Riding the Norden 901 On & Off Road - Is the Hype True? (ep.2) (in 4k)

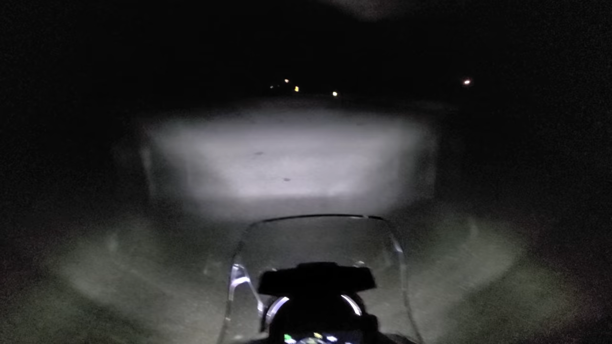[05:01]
There's the driving lights. We turn them off again. You see how it spreads out light to the sides? Okay, now I'll show you the high beam. There's the high beam there. High beam, low beam, high beam, turn off the driving lights.
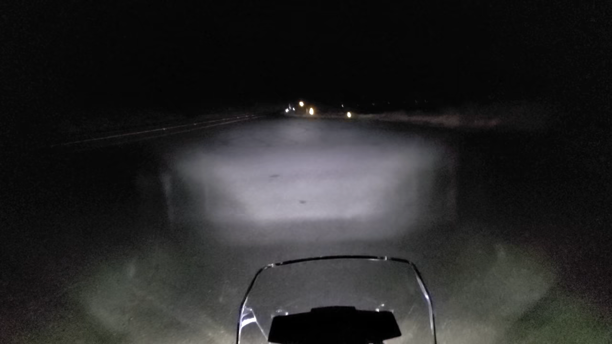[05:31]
You see how those driving lights add a lot of fill light? Got a 12 volt outlet here. The handguards are actually pretty sturdy.